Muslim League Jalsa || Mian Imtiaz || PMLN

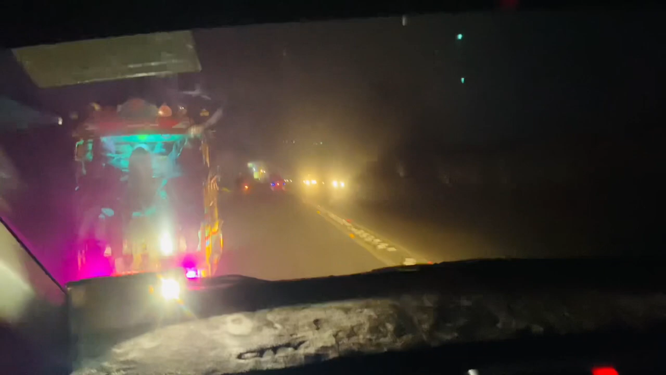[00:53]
तो इस टाइम तो यार आप देख सकते हैं कि हम जा रहे हैं फिलहाल गाड़ी का ऑयल चेंज करवाने, इसके बाद फिर हम आपको जलसे पे लेके चलेंगे यार।